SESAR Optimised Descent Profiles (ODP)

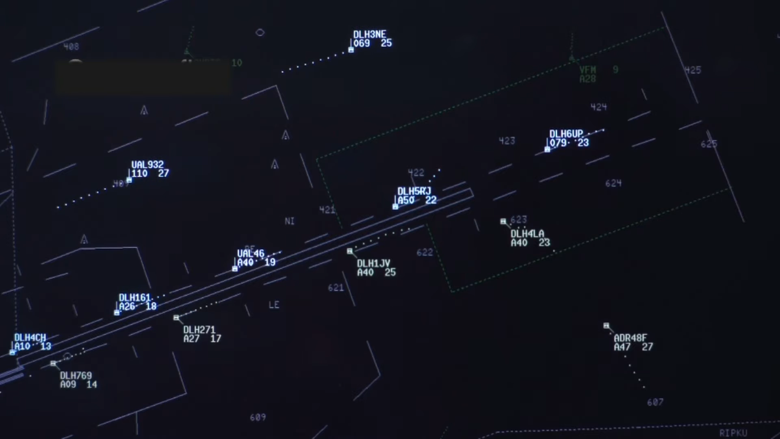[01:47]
reason is the high traffic volume this animation clearly shows the significant
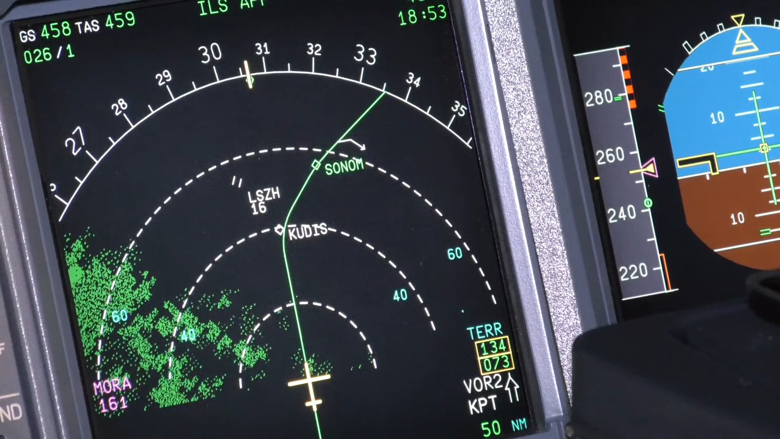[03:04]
till intercepting our descent path we are now coming over at the Zurich Airport normally skyguide would pretty send
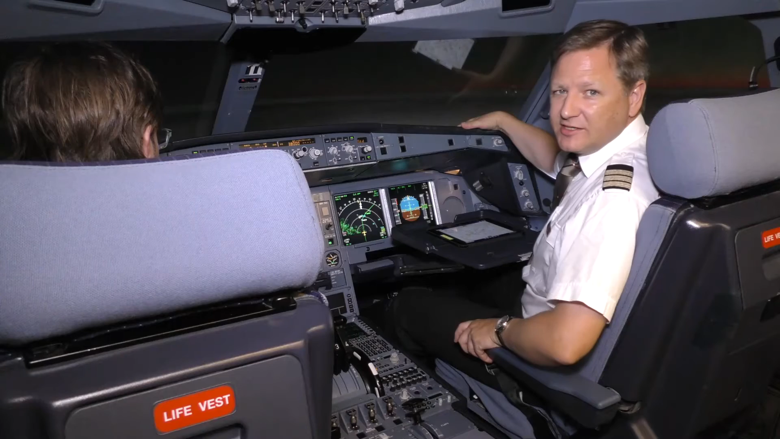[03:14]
us here but thanks to the ODP project we may stay at cruising altitude and
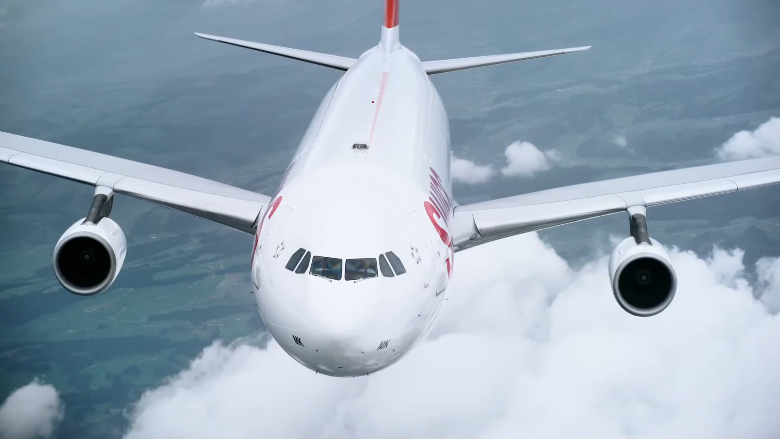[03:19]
descend with our calculated profile to prepare for following the optimized descent profile the pilot cross-checks the precise level windows at each waypoint in the aircraft's flight management system impacts between
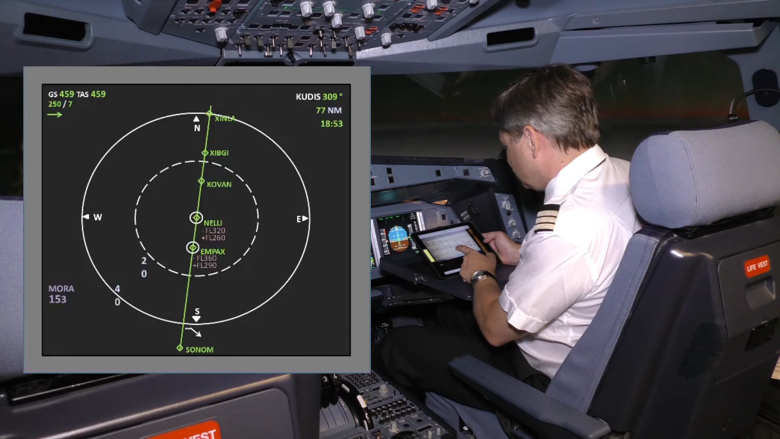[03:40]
flight level 360 and flight level 290 Nelly between flight level 320 and flight level 260 covarm between flight level 270 and flight level 220 these level windows are also displayed on the radar screen seen by the air traffic
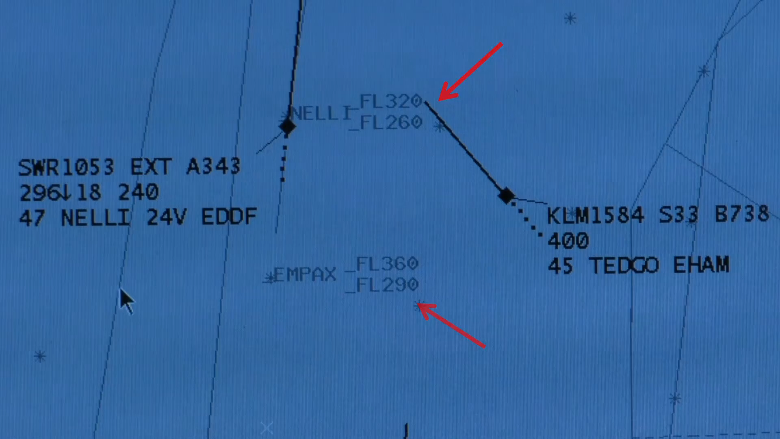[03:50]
controller now the vertical flight path can be calculated which means the controller can safely clear crossing traffic above or below this window because it's upper and lower limits are guaranteed
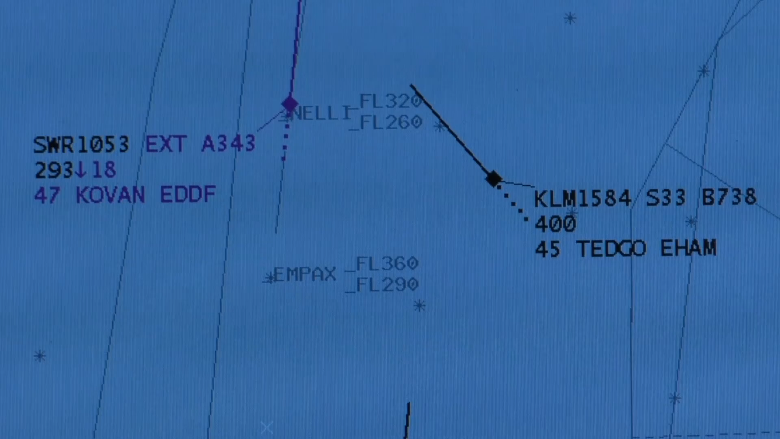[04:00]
Ryan hello Swiss 1053 flying above